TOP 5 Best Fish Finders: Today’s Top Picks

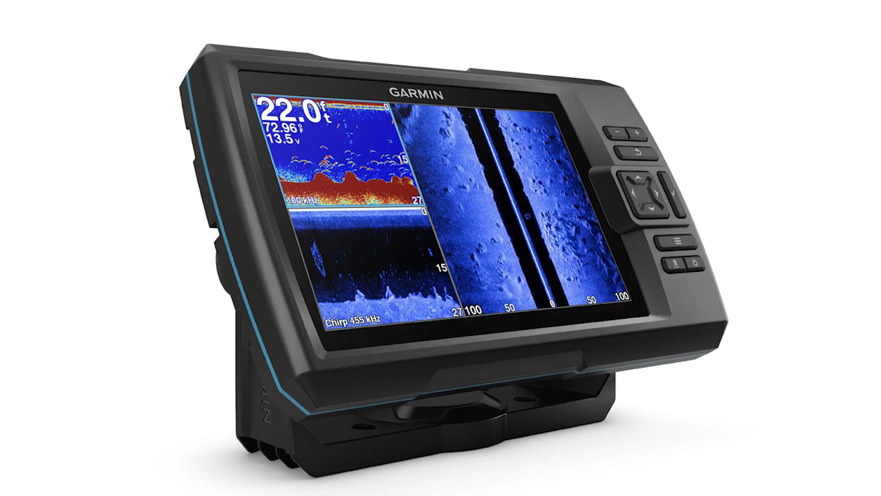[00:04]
On screen: depth 22.0 ft, water 72.96°F
Perhaps the Garmin Striker or the Deeper Chirp 2?
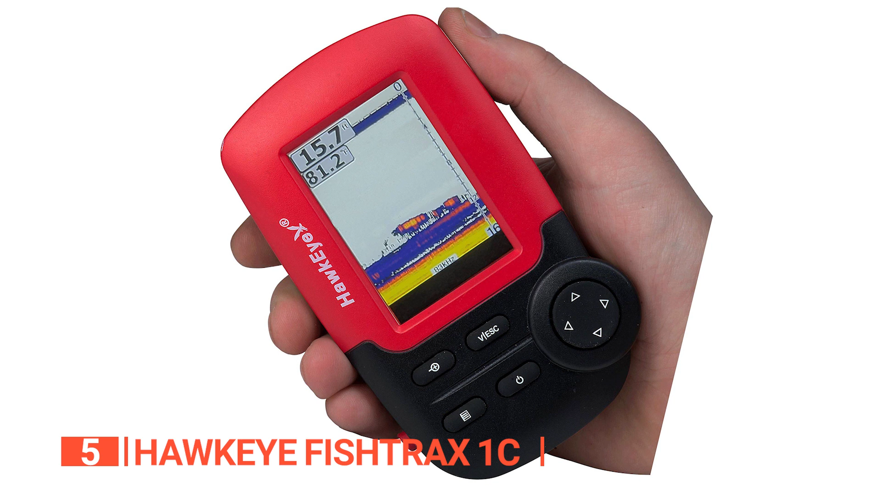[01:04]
The ice mode provides real-time readings, whereas the fish finder provides historical information. It has a virtual view icon LCD that displays sonar data,
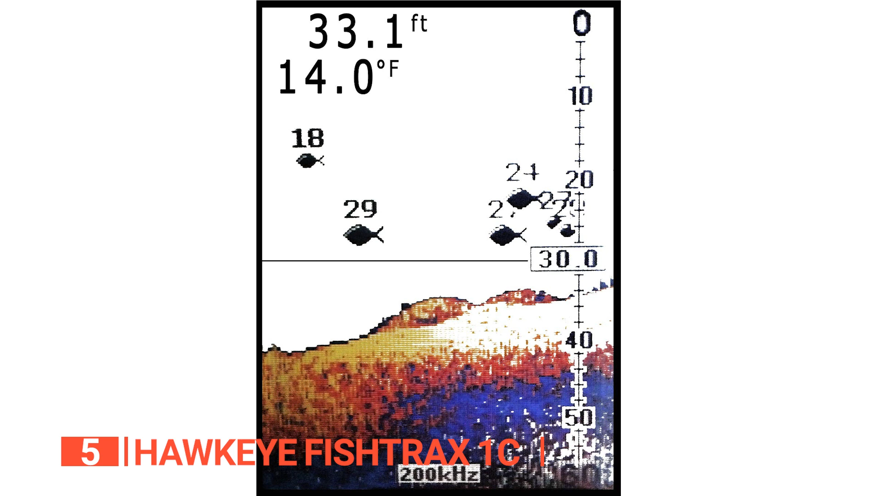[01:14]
On screen: depth 33.1 ft, water 14.0°F
as a series of icons providing useful fishing information and an easy-to-understand readout. Another feature of this product is that it scans the waters with the dual-beam sonar.
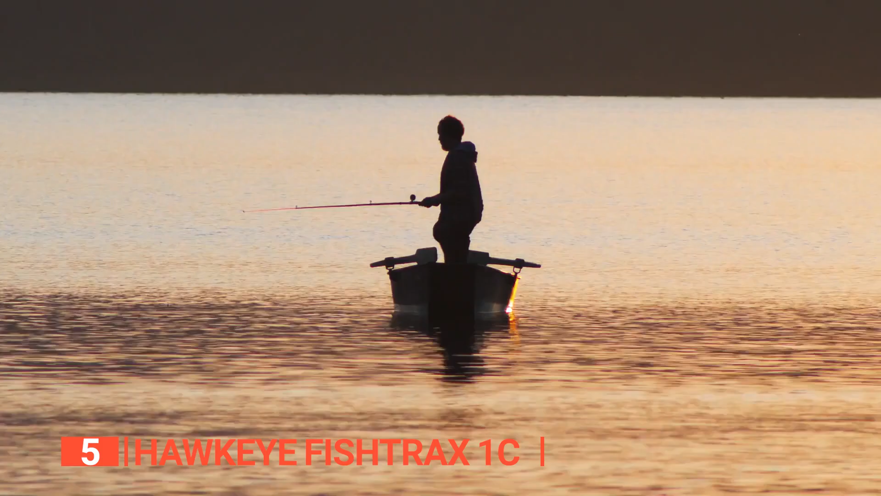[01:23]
The lectures are accurate enough to know what is going on up to 240 feet beneath the water's surface.
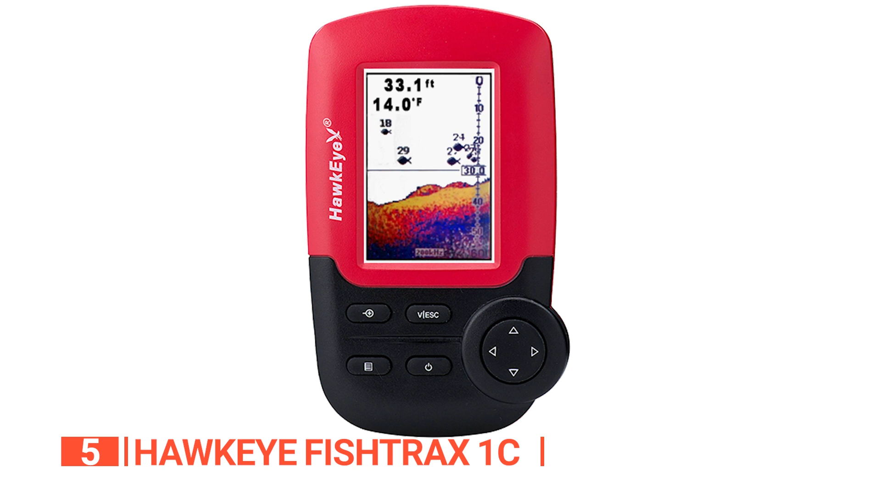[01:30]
On screen: depth 33.1 ft, water 14.0°F
What's more, this fish finder is lightweight and portable, so it's easy to transport and move. It's also simple to use, even if you've never used a fish finder before. Still, if you have any trouble using it, you can use the auto operation mode.
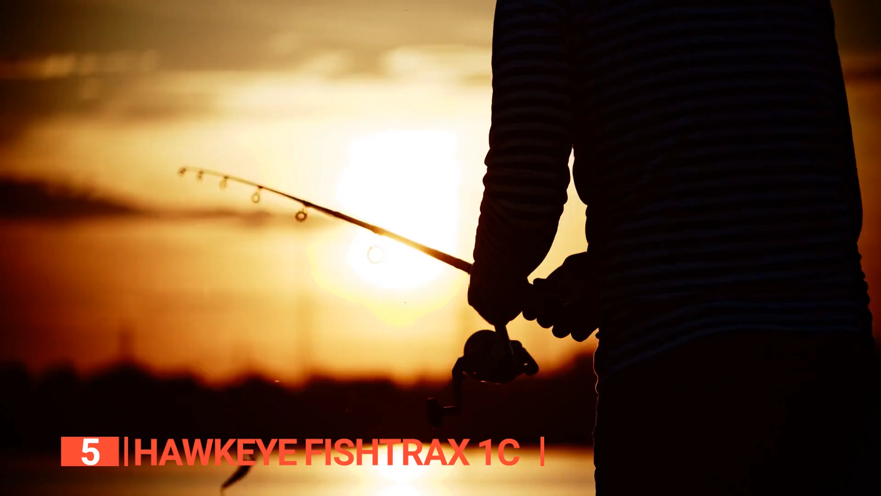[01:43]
The device will determine the depth range and sensitivity on its own.
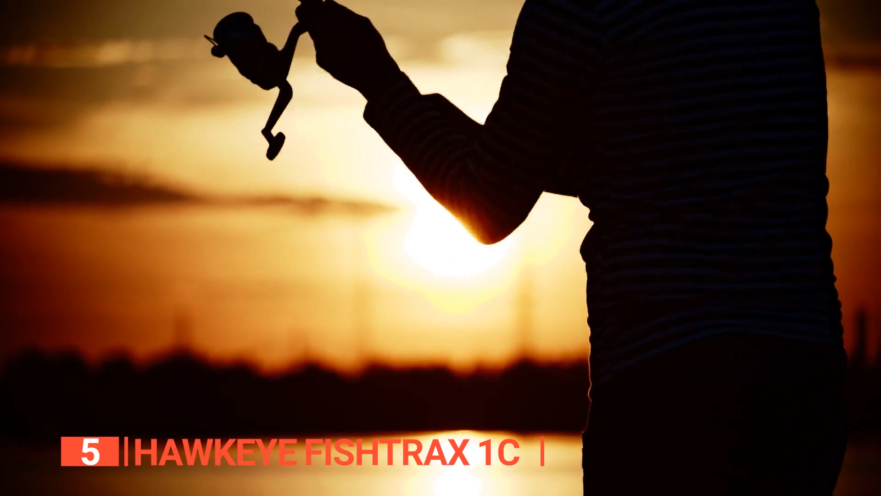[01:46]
All you have to do is keep your eyes on the screen.
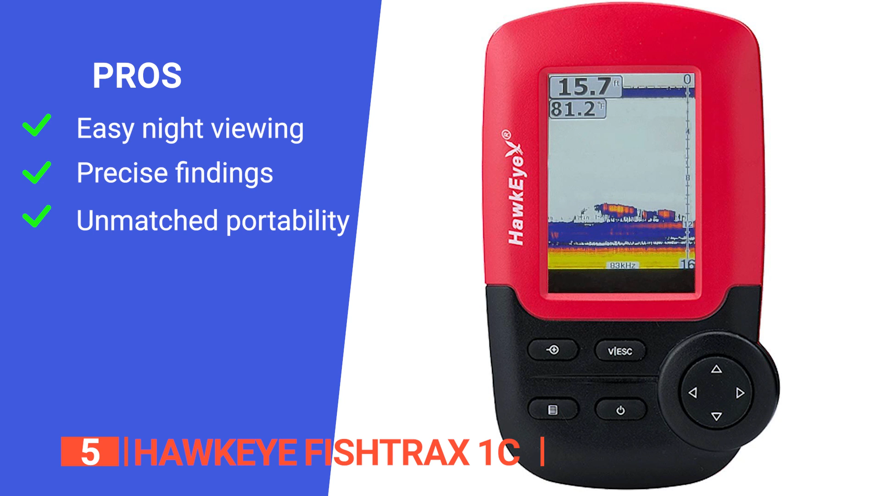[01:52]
Its pros are, it has a backlit display for easy nighttime viewing, it delivers accurate readings up to 240 feet, and its sonar sensor is boat-mountable and floatable to achieve fantastic go-anywhere portability. However, its small screen might be an issue for some users. The Fishtrax 1C is perfect for experienced anglers who need more advanced fishing capabilities, as well as for beginners looking for value and convenience.
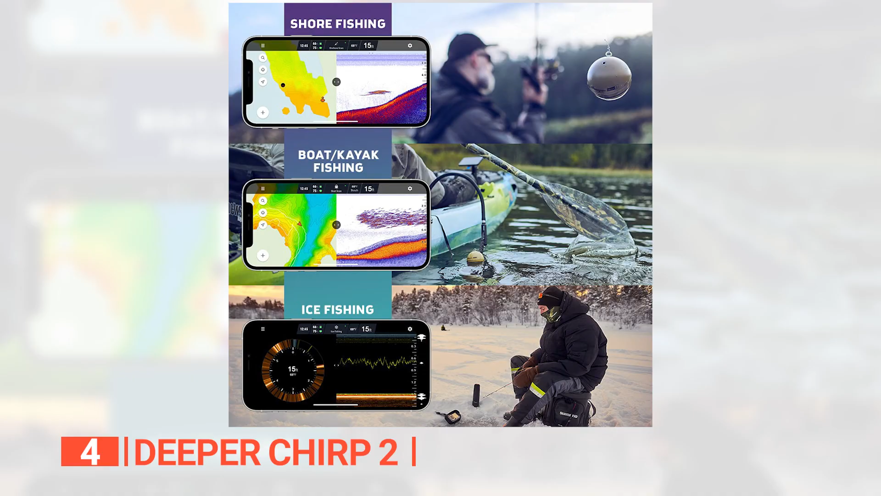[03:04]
You can, for example, select a beam angle, sonar display mode, and even display color and sensitivity.
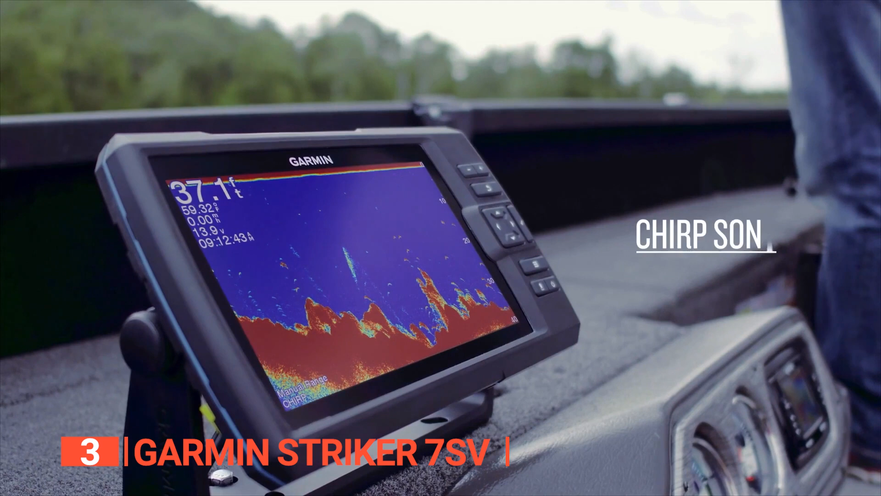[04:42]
Even better, its flashing function is accurate enough to show you the lake bottom, your target fish, and the lure on the end of your line all at once.
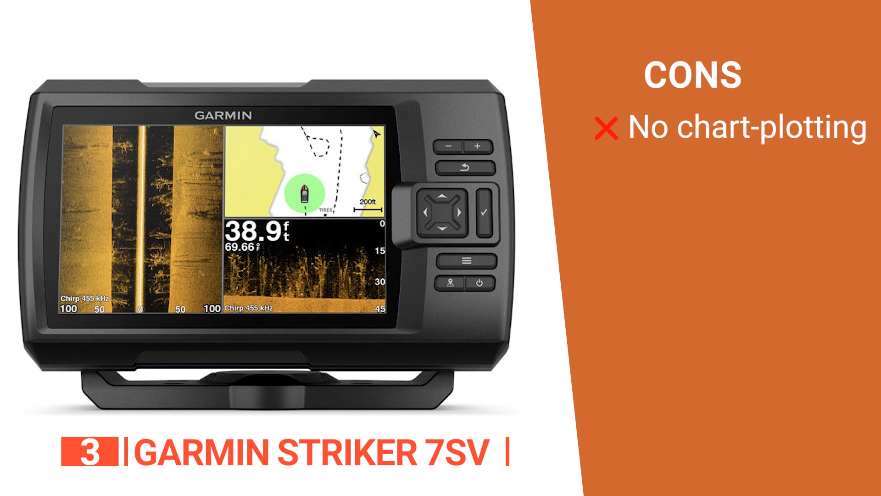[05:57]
On screen: depth 38.9 ft, water 69.66°F
And it features a bright sunlight, readable 7-inch display, and an intuitive user interface. However, it does not have any chart plotting capabilities. If you're planning a fishing vacation, the Garmin Striker S7V is a fantastic device that comes with everything you could possibly need.
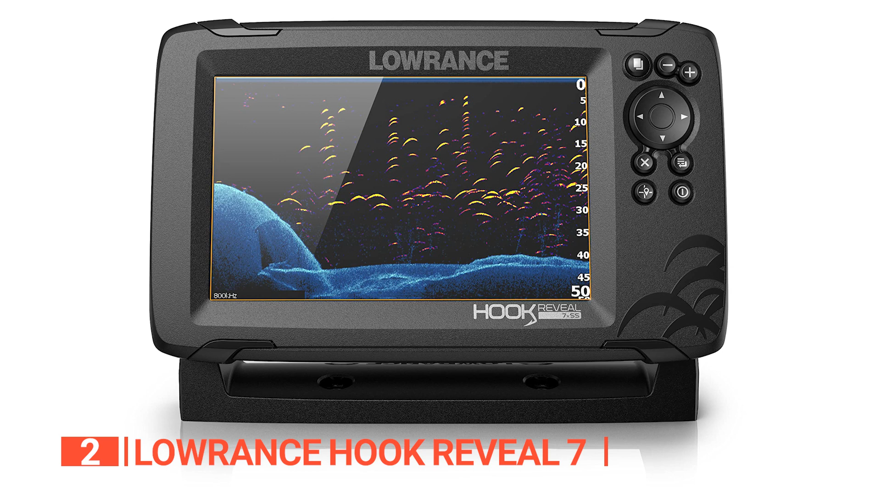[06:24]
Lawrence's Hook Reveal Fish Finder combines chirp sonar target separation with high-resolution images of structure from downscan imaging to make fish appear on your display.
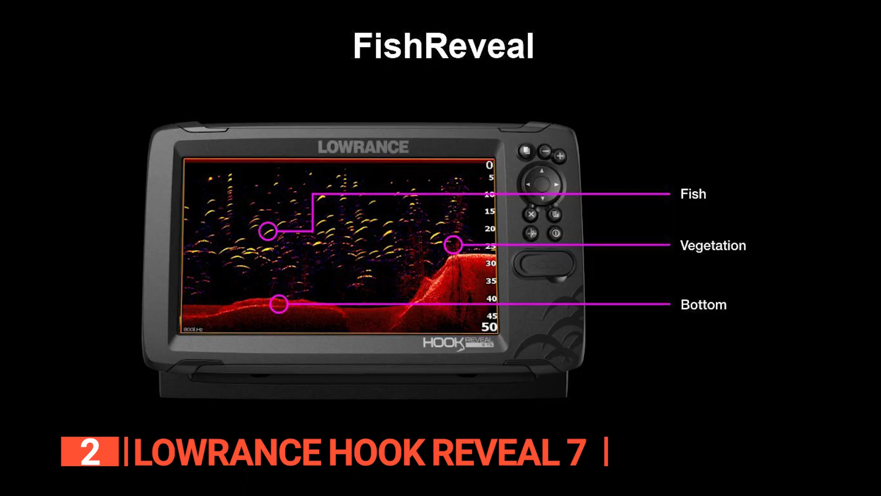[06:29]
It has a fish reveal feature that combines 2D sonar with 3D imaging and overlays fish arches and other images in your 3D view.
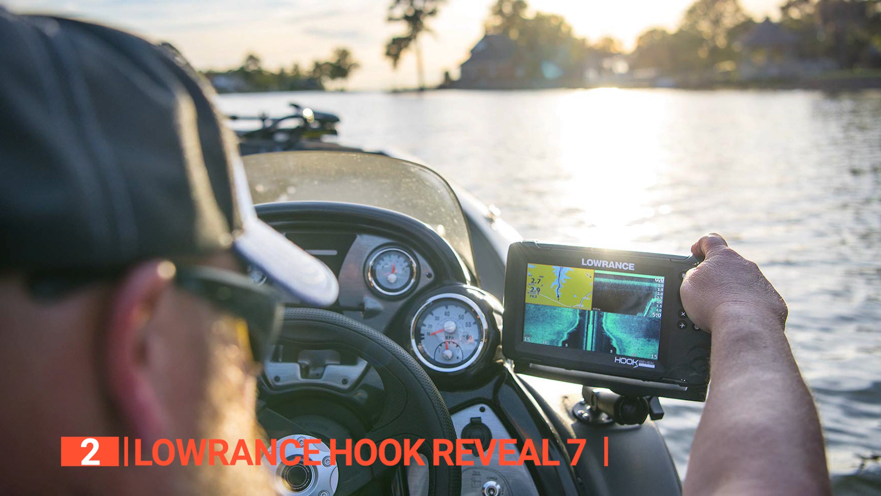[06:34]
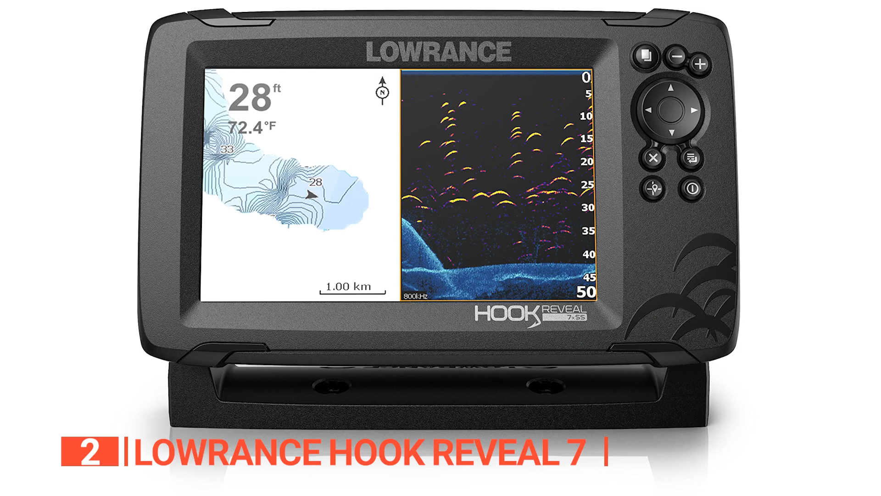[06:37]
On screen: depth 28 ft, water 72.4°F
This makes spotting fish in structures effortless. It also makes it much easier to locate larger fish, such as bass, swimming among a shoal of bayfish, especially if they're close to submerged grass.
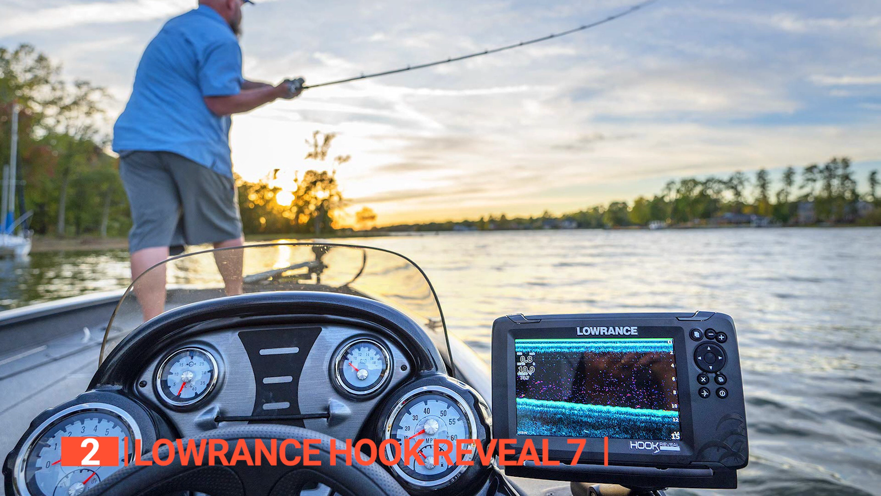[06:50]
What's more, this device employs a 7-inch SolarMax HD display. The screen is bright and easy to read from any angle. Another benefit of this model's display is the ability to split the screen into up to four panels.
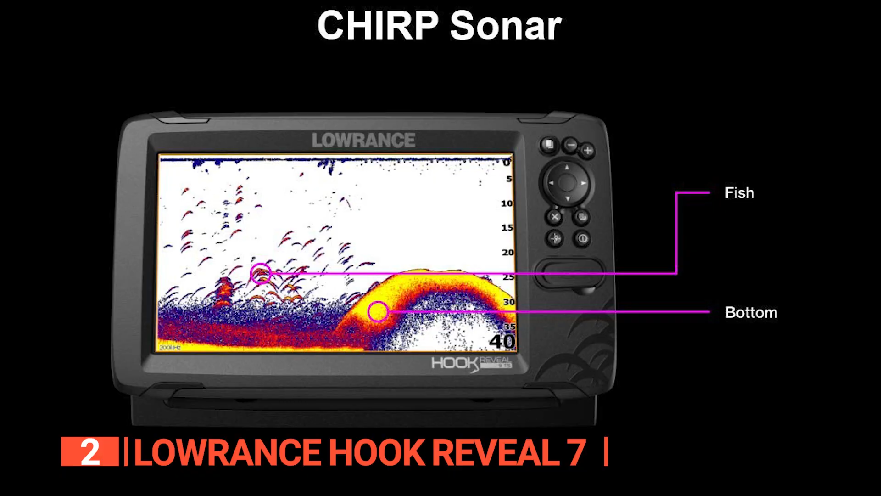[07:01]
That means you can have up to four different views on the screen at the same time, such as the map, downscan, sidescan, and traditional sonar chart.